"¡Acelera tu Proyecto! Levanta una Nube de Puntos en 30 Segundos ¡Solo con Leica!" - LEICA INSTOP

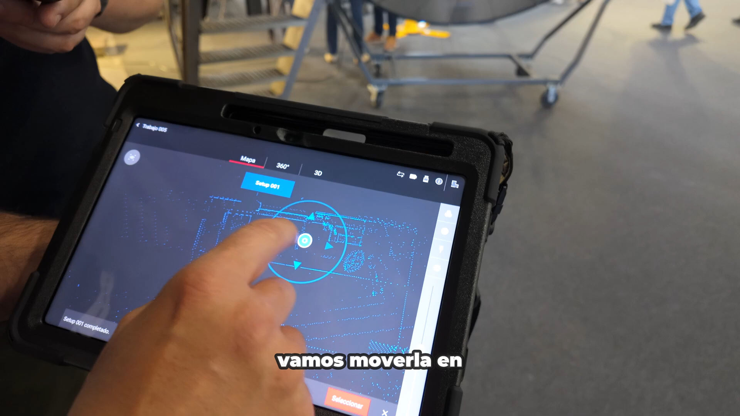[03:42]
Podemos girar la nube, acomodarla a la vista, vamos a moverla en diferentes direcciones, la acomodamos a la vista, y ahí la tenemos.